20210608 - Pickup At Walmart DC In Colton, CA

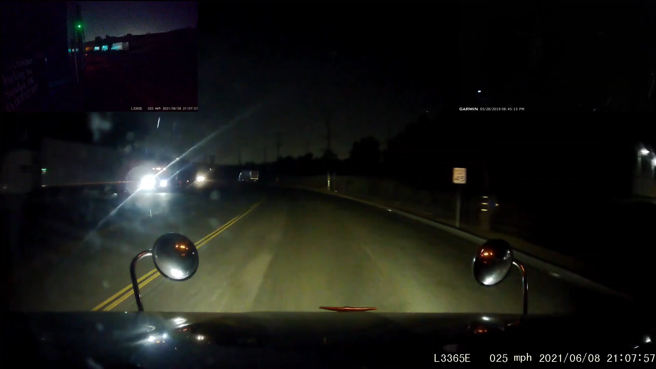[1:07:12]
Same routine that I usually do, come east on Awamansa, and then north on Rancho Avenue, and get on I-10 east there at Rancho.